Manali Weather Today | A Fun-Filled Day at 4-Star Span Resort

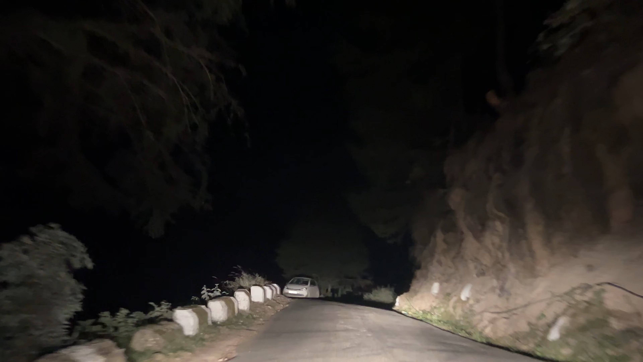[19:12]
कि 15-20 के आसफार टेंपरेचर रहता है आसकल तो दिन में नॉर्मल वैदर रहता है रात को हलकी हलकी ठंड हो जाती है और यह देखो बाई नाइट में ड्राइव का मजा लगी है यहां पेड़ आप देख